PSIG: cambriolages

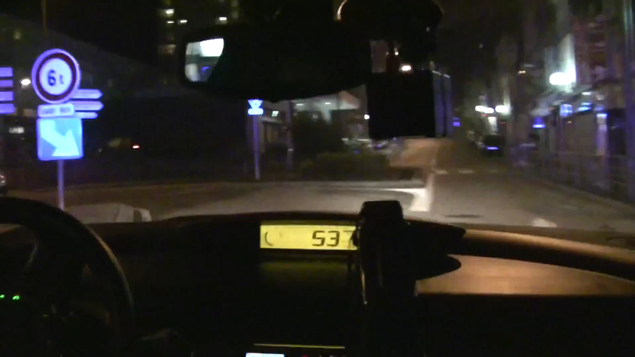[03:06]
ça va être du Psy. Bien, la dame vient de rentrer à sa heure, elle va sortir toute la journée, elle vient d'arriver à sa tomiscile, la porte est fracturée, elle est toute seule, elle ne va pas rentrer dans la tomisci. On arrive, on arrive. Donc en arrivant, je vais couper le gyrofard pour que des fois, que les cambrioleurs soient encore sur place,
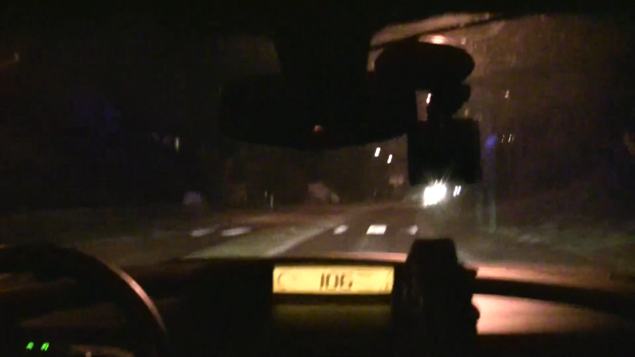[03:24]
qu'on puisse les attraper, qu'on ne soit pas entendus. Ouais, je coupe là.